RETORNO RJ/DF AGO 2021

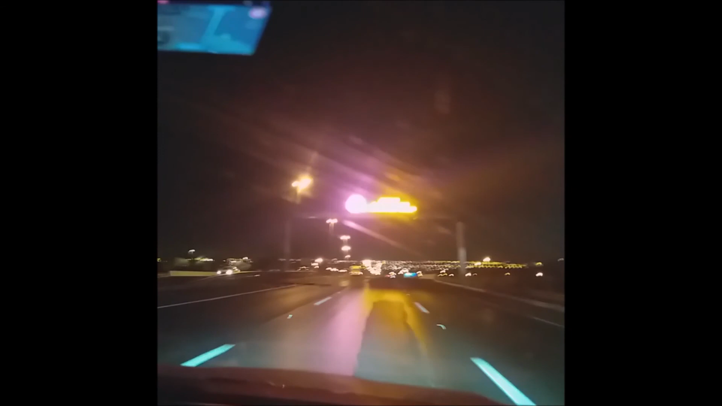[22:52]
22 horas 8 minutos. Sexta-feira, acho que são 28 de agosto. Ah, 27, 28.
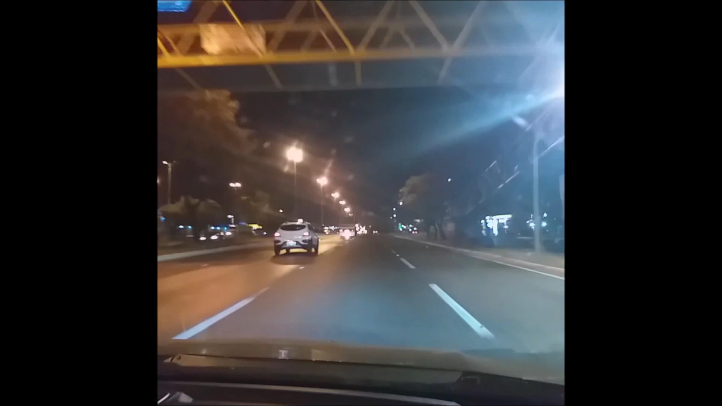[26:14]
Radar reportado à frente. Vai ter que entrar na próxima direita. Em 300 metros. Mantenha-se à direita para o acesso marginal da EPA.
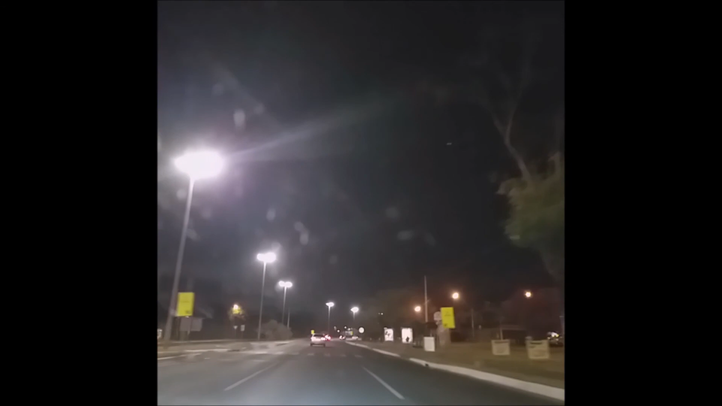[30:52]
Viagem super tranquila na ida, na volta, tinha que ter um retardado chegando em casa, tá vendo? A gente não viaja porque a estrada é perigosa. A gente faz esse caminho aqui quase todos os dias.
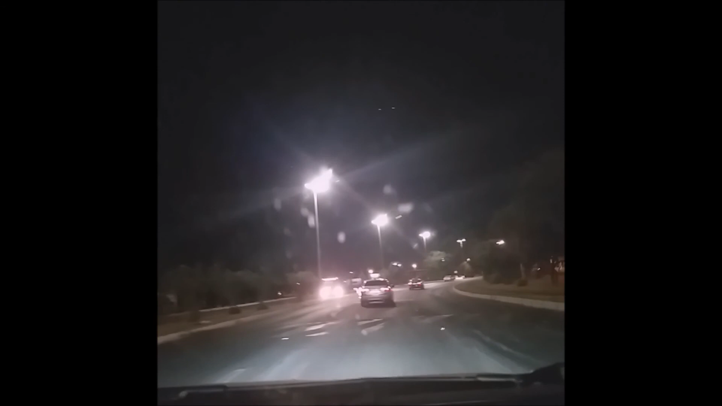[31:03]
É melhor ficar na estrada então. Você viu menos maluquice na estrada do que aqui. Não, eu não vi nada disso na estrada. Ah, um ou outro virutinha, mas virutinha, não virutão.